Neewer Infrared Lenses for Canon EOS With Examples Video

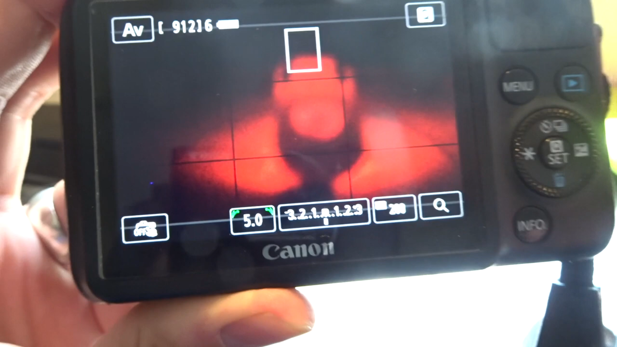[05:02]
of being oh actually that's that's okay you can see in front of me there I've got the uh the infrared of
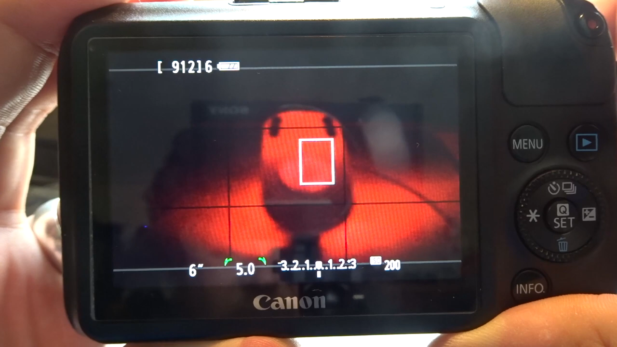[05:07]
the uh the the table ornament in front of me there that I'm using um so what I've said I've set the ISO to 200 I've set a couple of different things I'm in
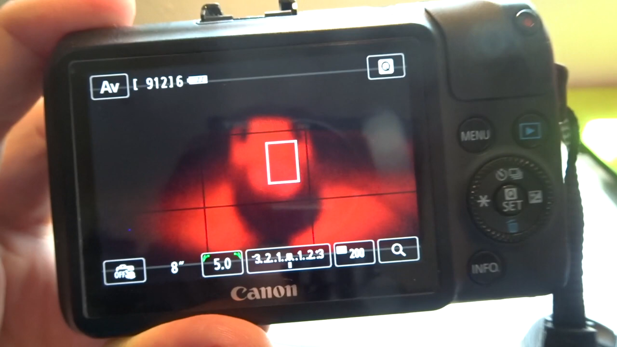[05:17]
the process of trying to find out what's best so far I found found out that your ISO setting between
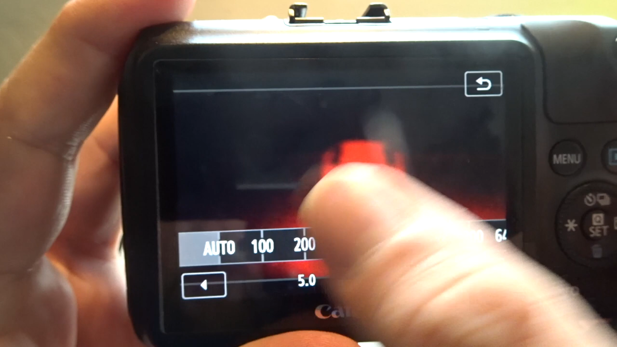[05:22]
200 and 400 is most definitely the best that you can actually use uh to get those those infrared photos now what I've actually found with that as well is if you stick
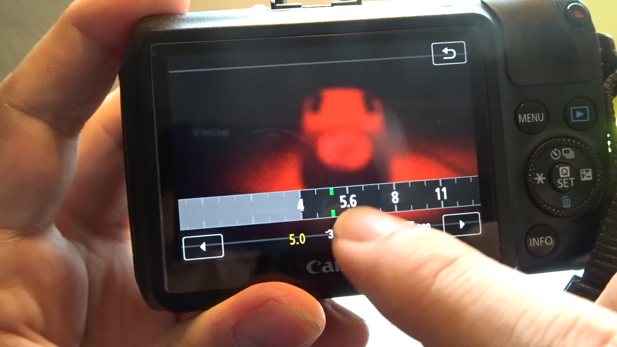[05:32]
around five uh five between five and six then you can actually get
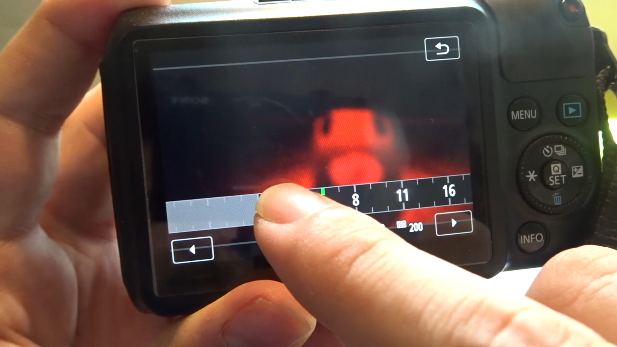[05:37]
a pretty nice sort of coloration from it when you edit it but it is taking this is a longer process